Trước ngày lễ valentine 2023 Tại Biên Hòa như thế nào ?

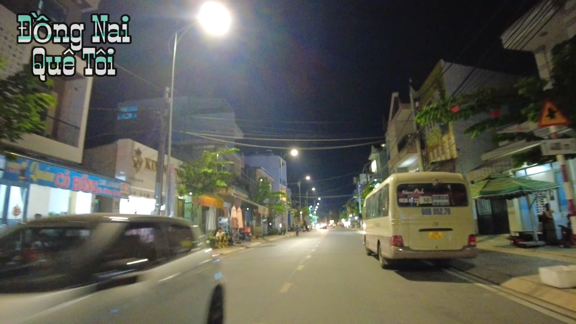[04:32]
Con đường cũng mới làm cách đây khoảng vài tháng quý vị. Con đường sẽ đi qua khu vực đó chính là Phúc Hải.
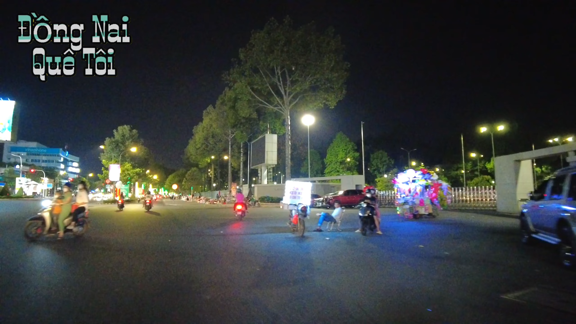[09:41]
khu vực này có rất là nhiều khu quân đội đóng quân ở đây, cho nên là người ta buôn bán cũng rất là ít, không có nhiều. Phía bên tay trái buôn bán là nhiều, phía bên tay phải đa số là khu quân đội quý vị.